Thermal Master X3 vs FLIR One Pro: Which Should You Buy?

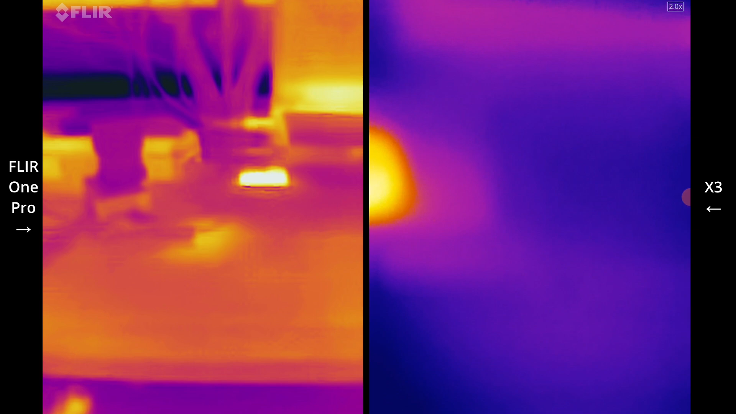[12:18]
So on the left, I've got the FLIR One Pro and on the right, I've got the Film Master X3.
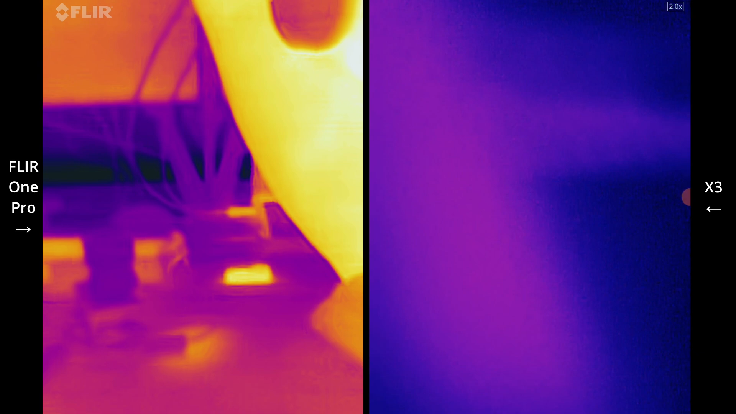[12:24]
And what I'm going to do is just like focus the X3 with the focusing dial. And you can see how close it gets in. Like that's the same USB plug that you can see on the FLIR display to the left.
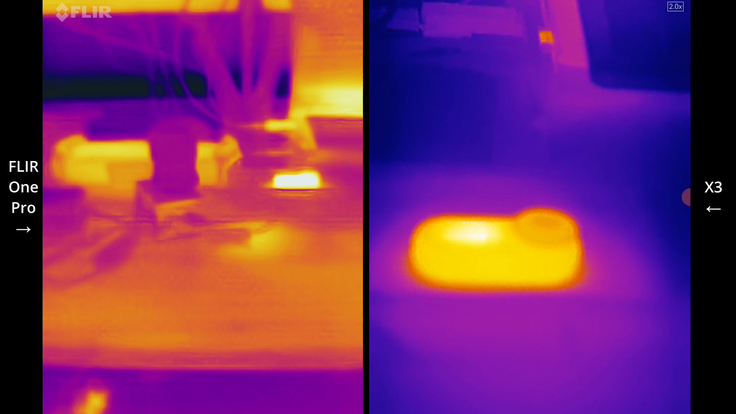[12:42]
In front of it, there's like a flashlight that I have on the table, a secret flashlight, it's going to be released next month.
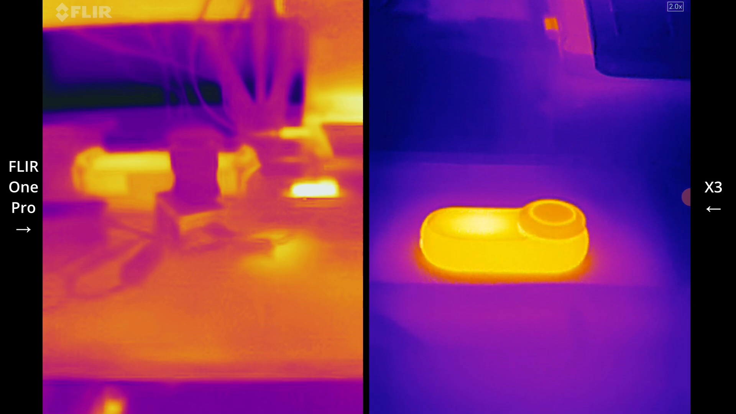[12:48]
Okay. But you can see just how close you can get up to things and the...
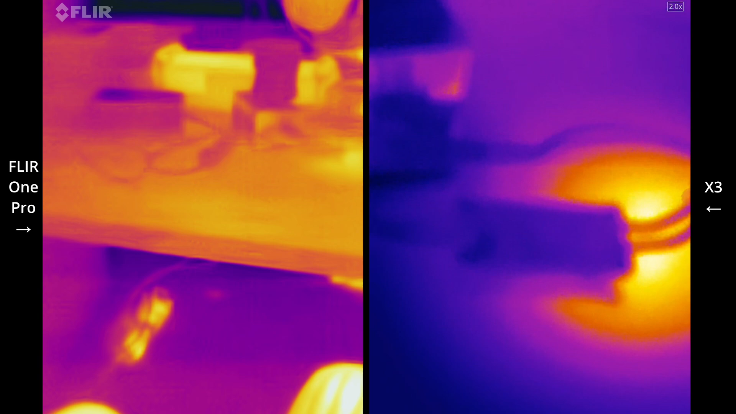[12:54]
Okay. So now I've got this circuit board plugged in.
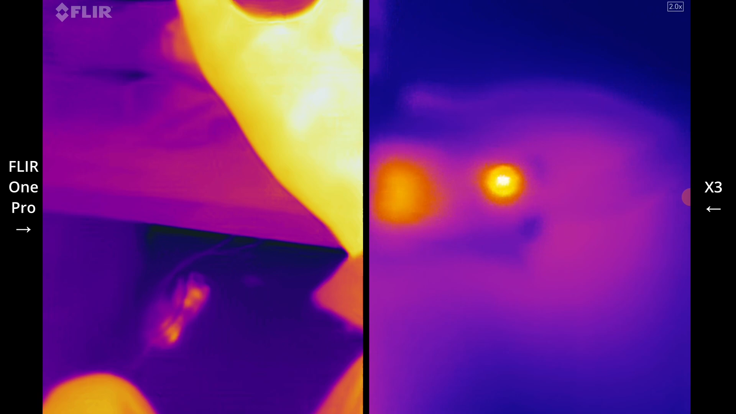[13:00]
I'm getting really close to it. Here on the table, I've got this circuit board on this table and I'm just going to focus the X3 in to get a very close up image. Okay. See how close I can get to it without it. Yeah, that's pretty much about it. That's as close as as I can get.
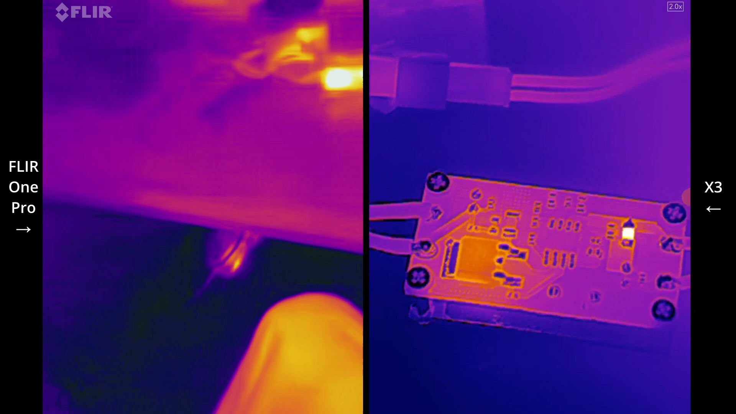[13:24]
And still, I'm a pretty decent resolution on that circuit board.
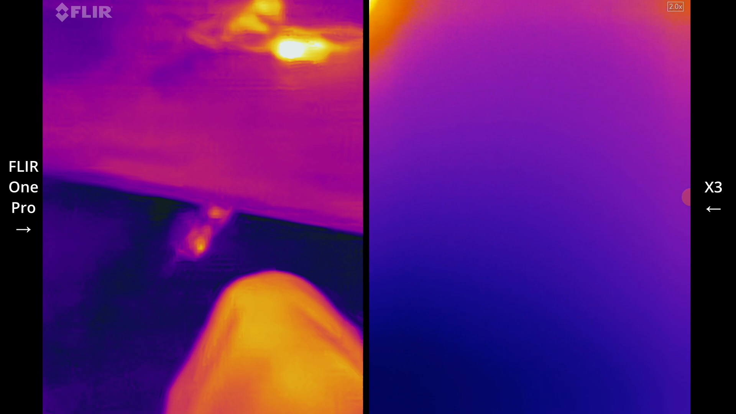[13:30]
I'll get closer with the FLIR Master. This is the FLIR One Pro just getting up really close. And you can see some details as well.
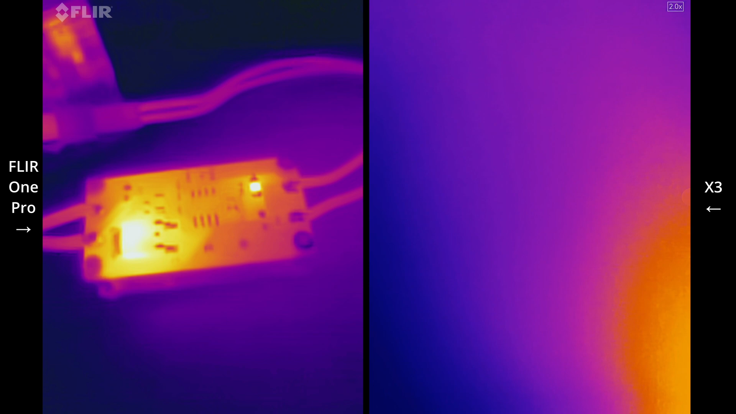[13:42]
But in terms of absolute, you know, those smaller components, it's very difficult to visualize. It still does okay.
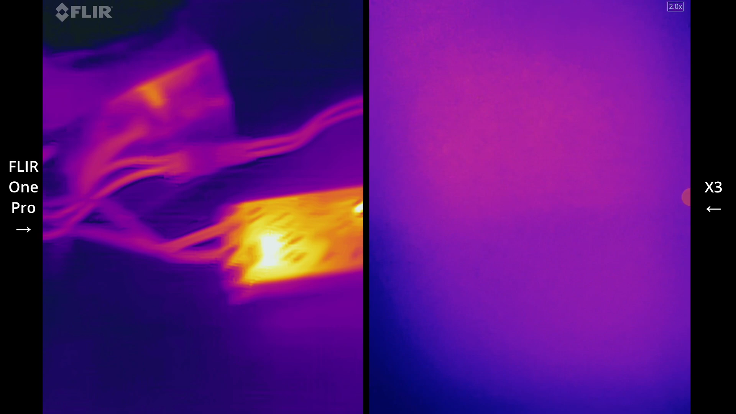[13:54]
But let's have a look at the X3 once more.
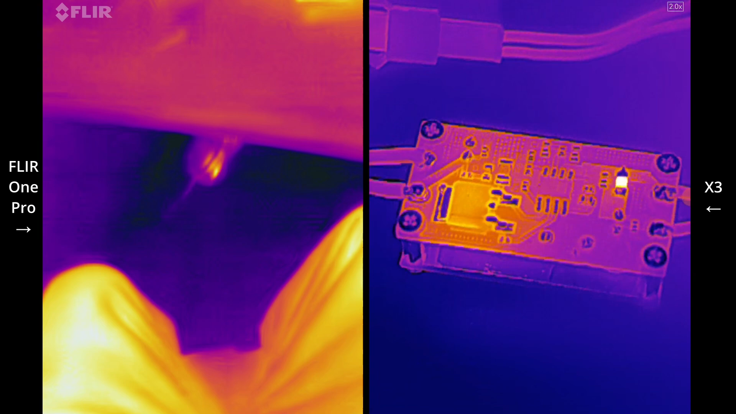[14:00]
A lot clearer in identifying those smaller components.
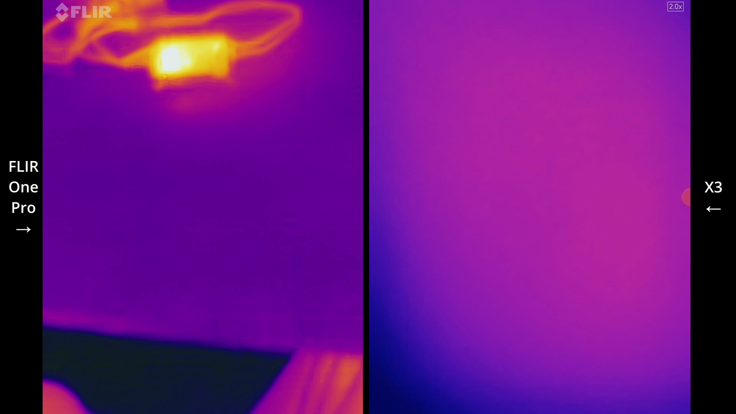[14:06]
And just turn this off. Let's have a little look around.
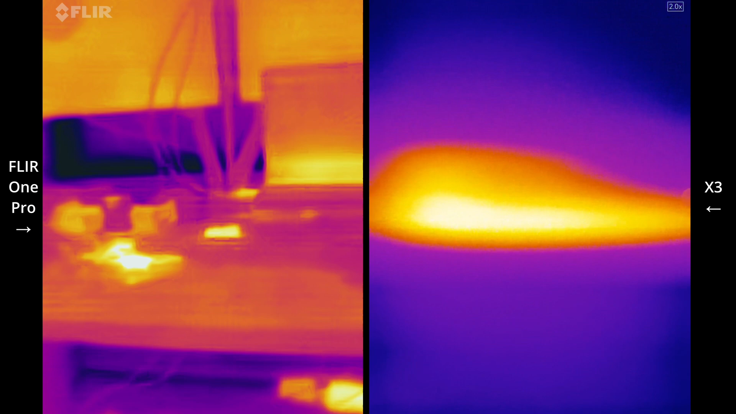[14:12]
And again, I'm just going to have to refocus this dial. When you're outside looking long range at things, you won't have to do this. But I really like this option.
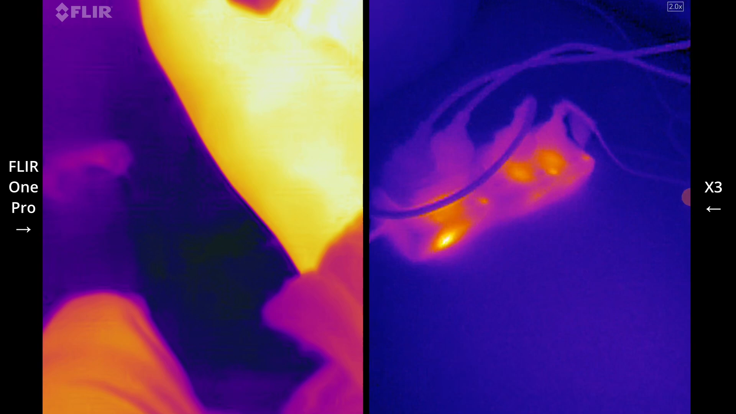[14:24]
And here, like if you look at on the ground,
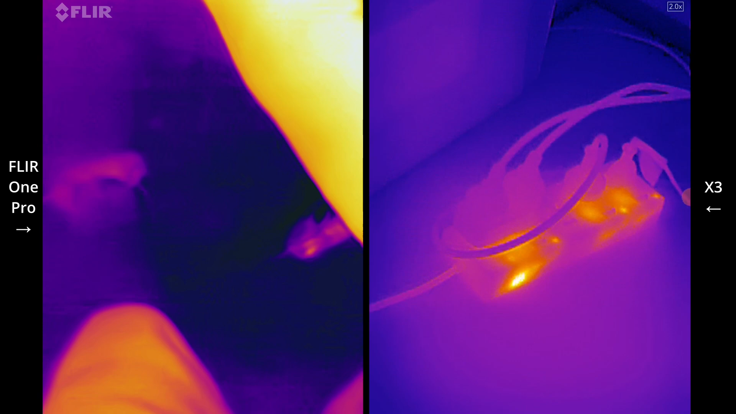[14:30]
these like wires and what have you, you can get so close and even see on the powerboard itself,
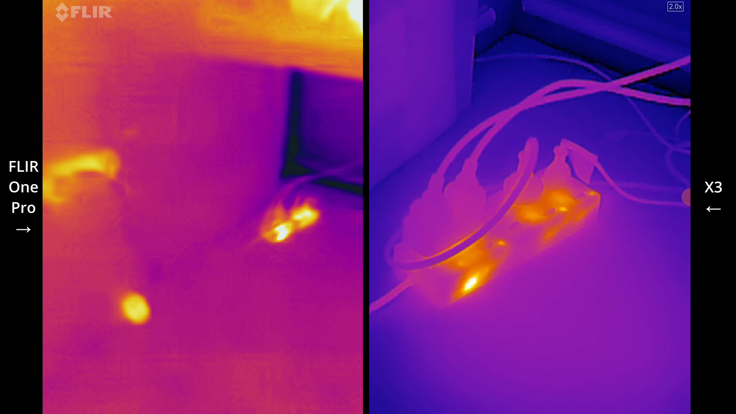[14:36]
like which part of the powerboard is hot. And that's due to the lower milli Kelvin rating.
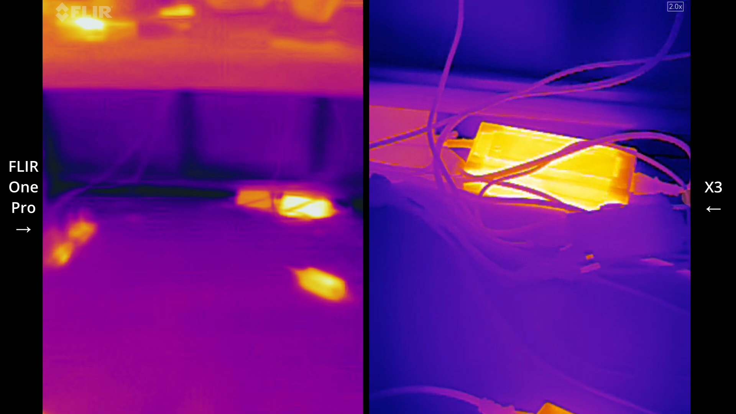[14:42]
You know, look at that, even inside that power brick,
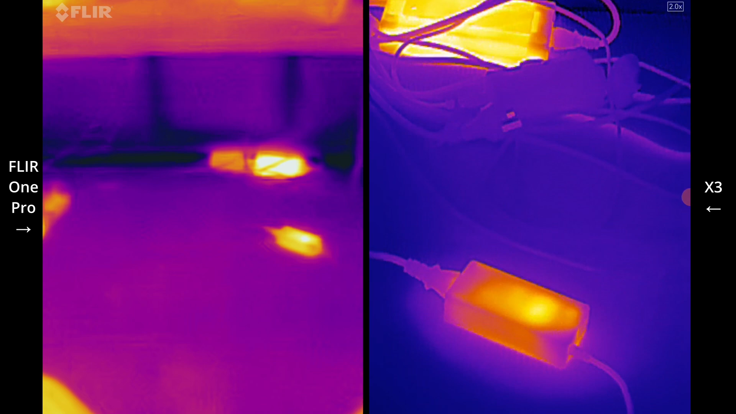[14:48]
there's a bit of some areas that are slightly hotter than the rest of the power brick.
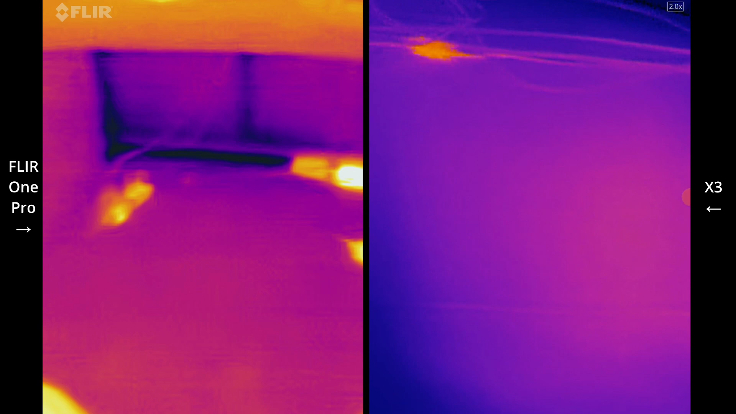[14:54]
The resolution is just incredible.
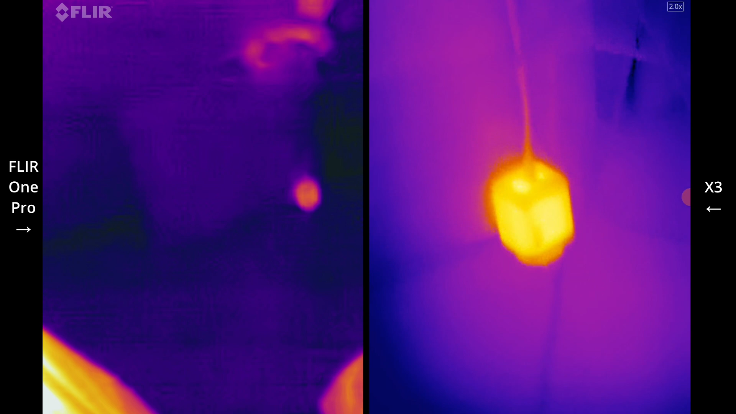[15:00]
And as you can see, it's quite smooth as well. Let's go around. So a bit of a walk.
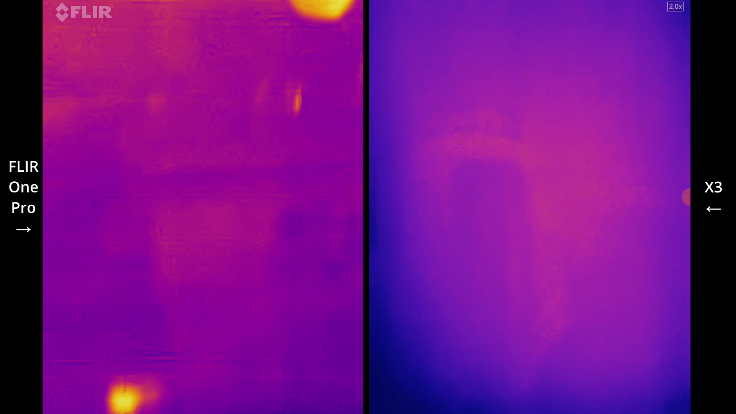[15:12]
Okay, and this is my fridge.
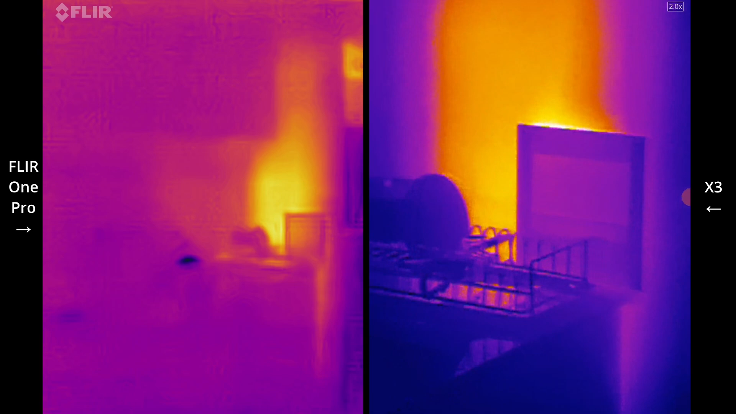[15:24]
So kind of like a closer up range task. I think the Fleur does okay with this.
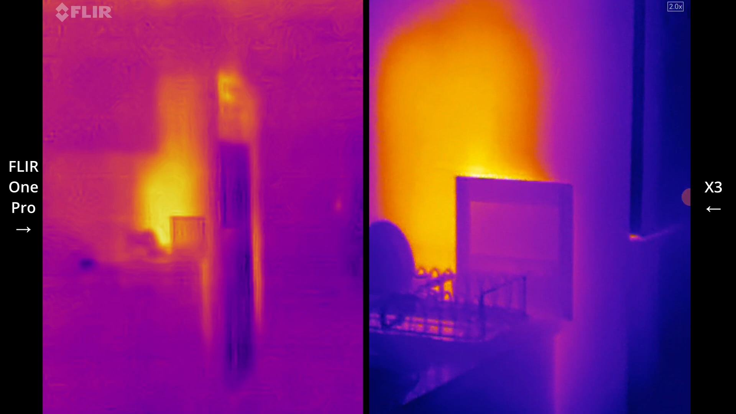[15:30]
Okay, and as you can see, there's like a much wider field of view compared to the Thermomaster X3. But quality detail is still miles ahead in the X3.
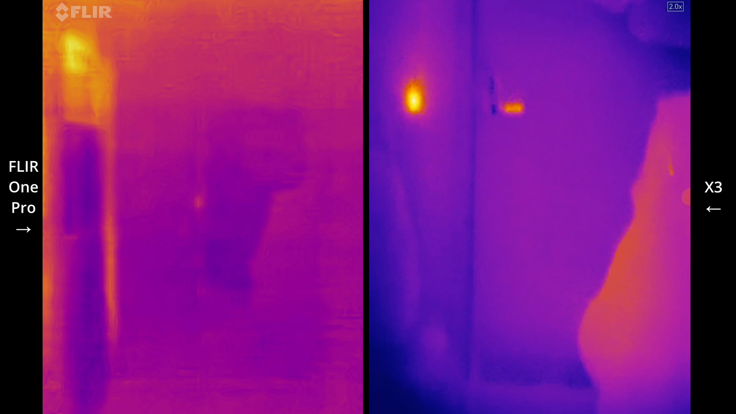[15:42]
Again, you're able to just refocus onto that door like that.
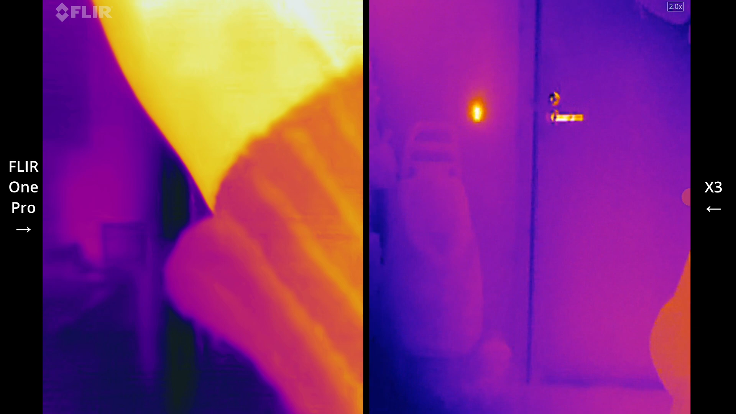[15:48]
And there's, you can see just the nuance there with the detail.
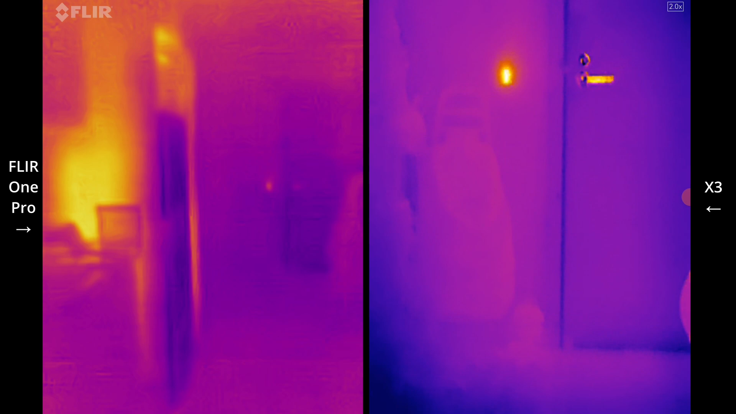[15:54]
You can't really see what that door at all. Okay.
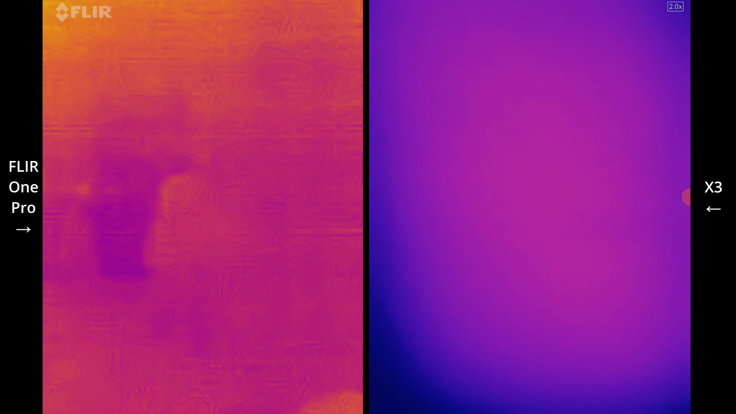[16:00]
Let's get closer. The X3 is still good for close up inspections. This is the switchboard. Let's open that up. Let's have a focus that better. Oops.
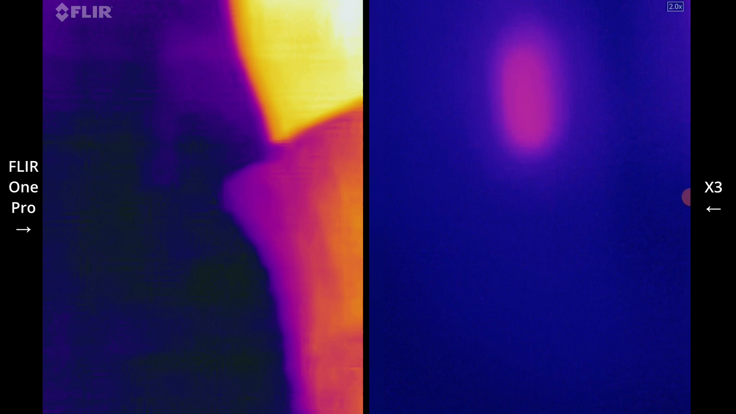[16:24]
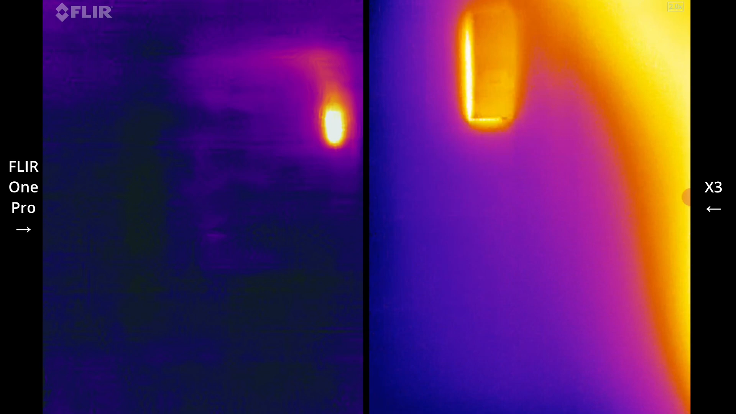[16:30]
All right, so this is my switchboard. If you compare them both, it's like night and day really.
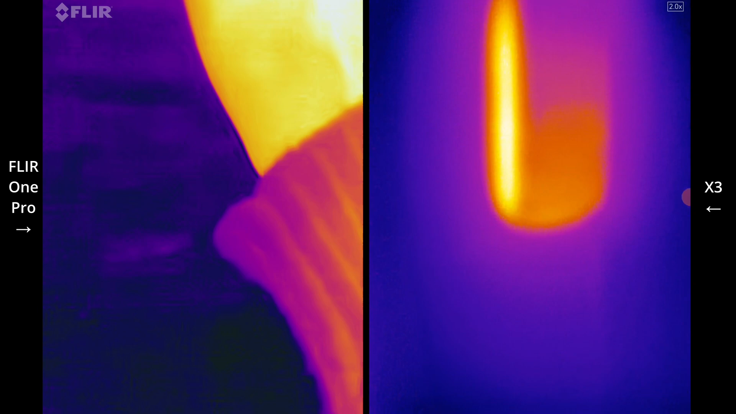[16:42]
I can get quite close to it. You can see the detail on that switch compared to the Fleur one. There.
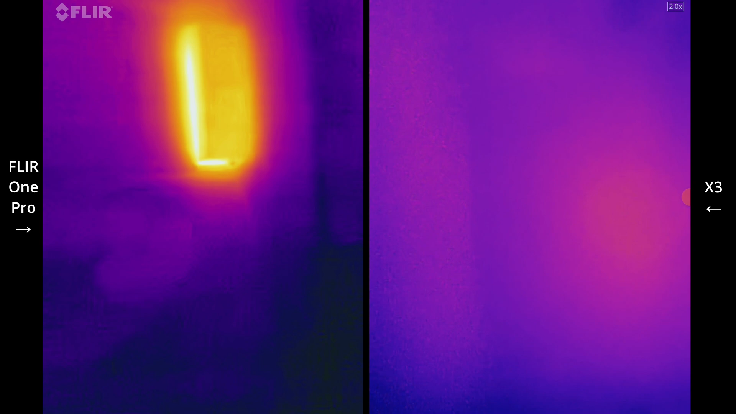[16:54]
Okay, so this is where the Thermomaster X3 really excels. And you can see I'm just sort of focusing a little bit down below where you can see people walking around on that tennis court, down on the street as well.
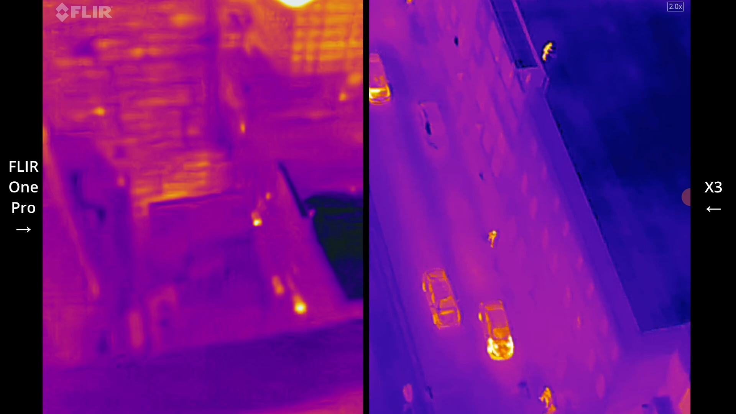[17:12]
Huge difference.